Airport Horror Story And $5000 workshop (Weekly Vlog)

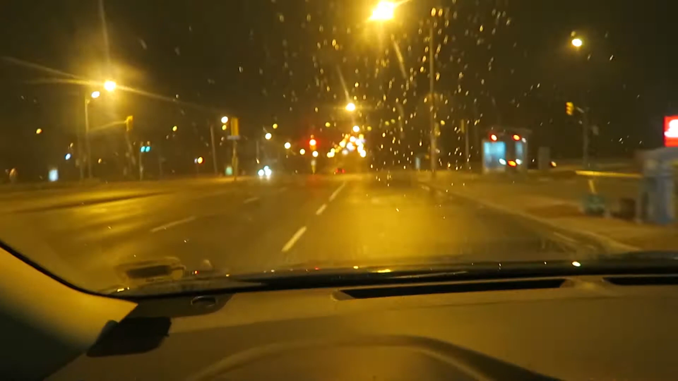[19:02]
I don't know if you guys can see this, but it just started snowing over here. And I am literally one of the only people on the road.